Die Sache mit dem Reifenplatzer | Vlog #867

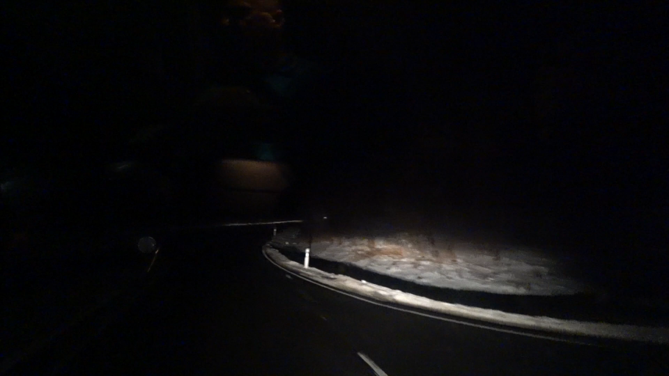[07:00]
Durch den Knall vom Reifenplatzer. Na schön, sind wir doch schon wieder auf der A14. Es läuft. Ich hoffe ja, dass es heute mal ohne Störungen läuft.